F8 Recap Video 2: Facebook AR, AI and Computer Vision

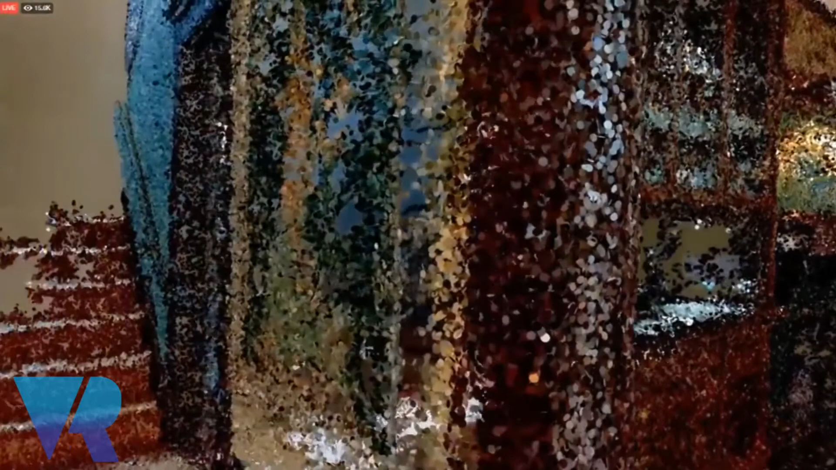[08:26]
environment built with point cloud reconstruction from flat videos you